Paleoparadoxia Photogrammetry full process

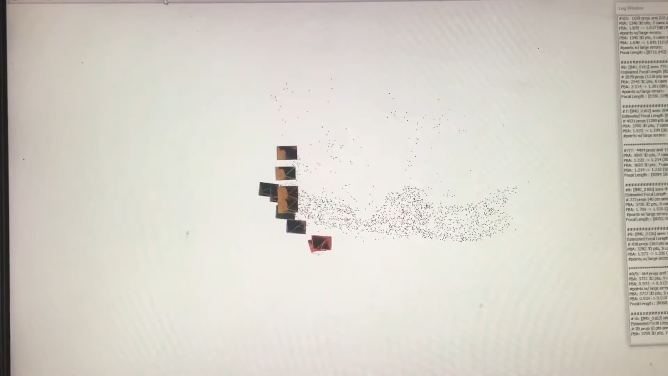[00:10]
The more angles used, the more informed the point cloud becomes, and the more it begins to resemble the object being reconstructed.
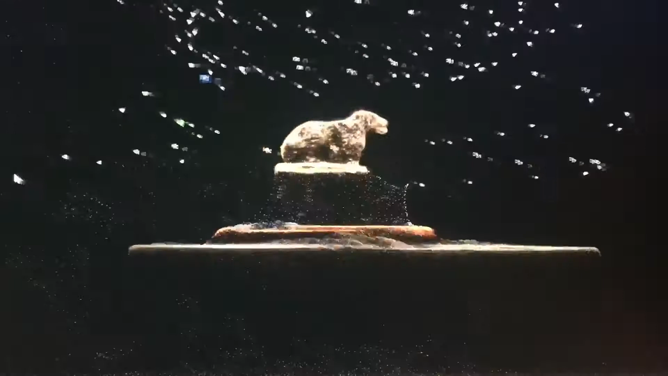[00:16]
From these point clouds, we can generate a three-dimensional mesh, and even project textures from the photographs onto it.
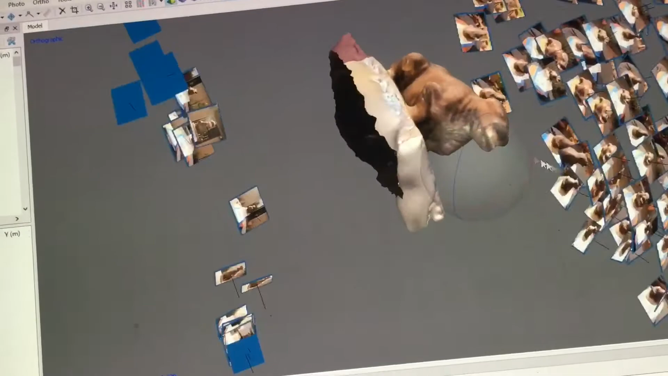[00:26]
Now in Agisoft, you can see that the object is beginning to look like an object. The more photographs and the more dense the mesh,